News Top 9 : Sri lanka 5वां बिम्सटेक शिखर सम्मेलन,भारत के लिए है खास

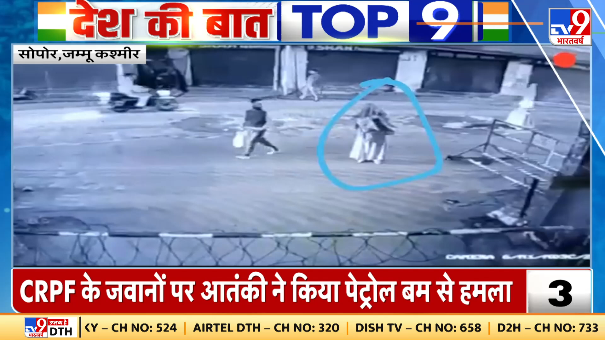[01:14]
जबु कश्मीर के बारमुला जिले के सोपोर में कल्शाम एक आतंकी ने सी आर पीएफ के जवानों को निशाना बनाने की कोशिश की पुरका पहने एक शक्स ने SBI बैंक के बाहर तैनाच सी आर पीएफ के जवानों पर पैट्रोल बम से हमला किया रहात